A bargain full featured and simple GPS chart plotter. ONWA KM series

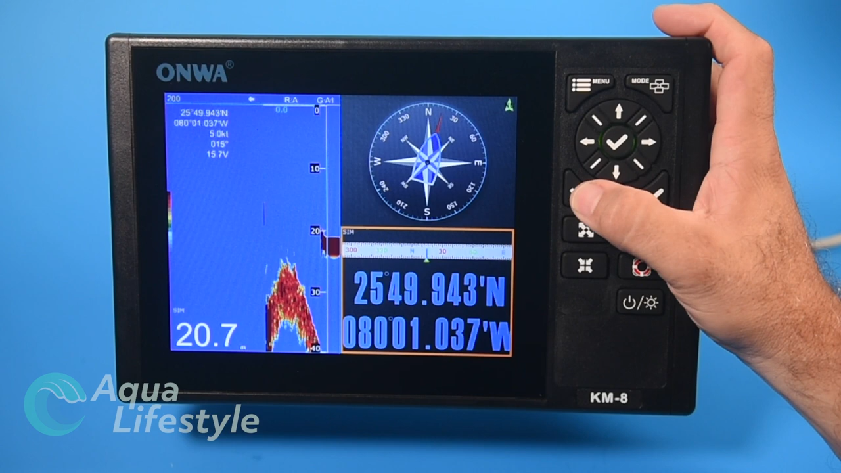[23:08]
now i've got that one highlighted down here i'm going to press and long hold the x
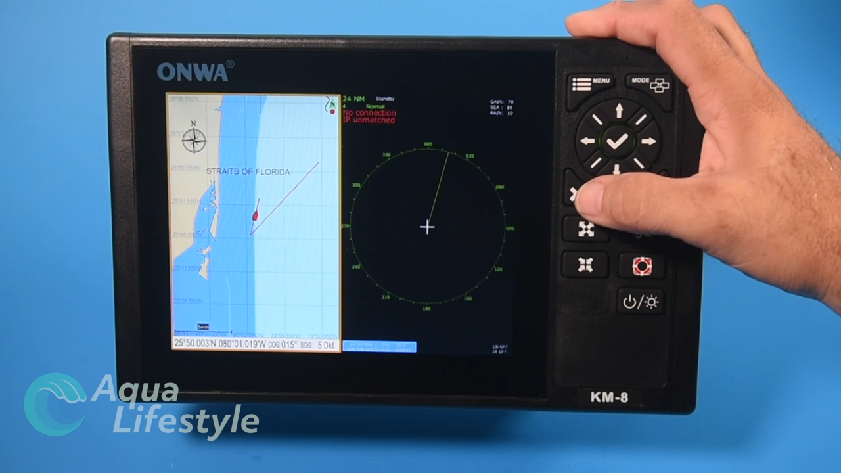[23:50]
don't have radar connected here so i really don't need radar i'm going to highlight that and then long press it and i like having a split with my chart and my
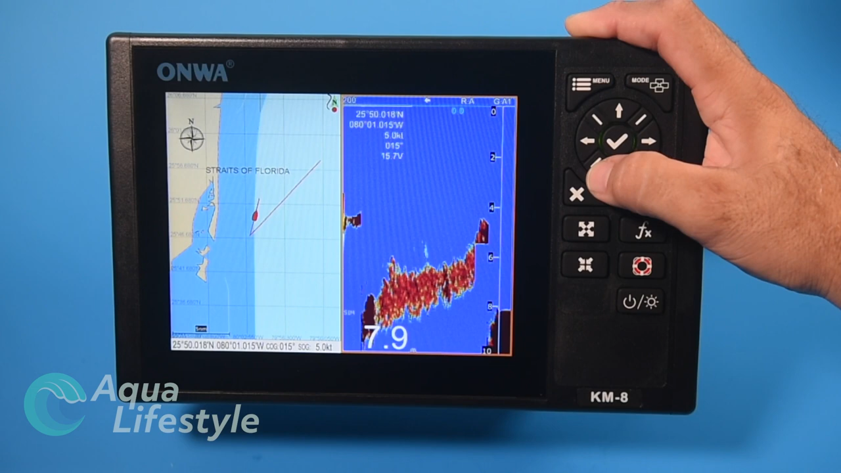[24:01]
sonar it's probably the screen that i'm going to be on the most so i like that one we're going to leave it just like that now i can go in and make adjustments on each of these by having it
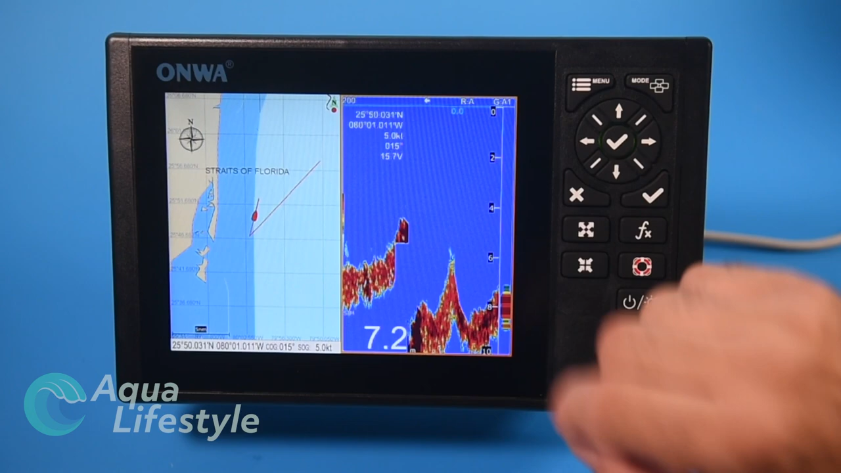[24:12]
highlighted in yellow and then hitting the menu and all the buttons as long as that's highlighted all these buttons and functions are going to be for that side of the screen so pretty intuitive pretty easy
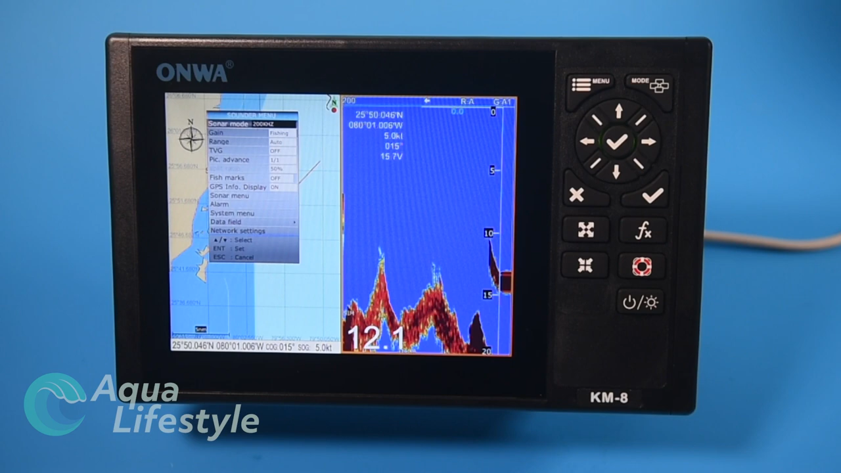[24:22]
to set up just like the rest of the machine okay now we're just briefly going to talk about how to create waypoints and routes in this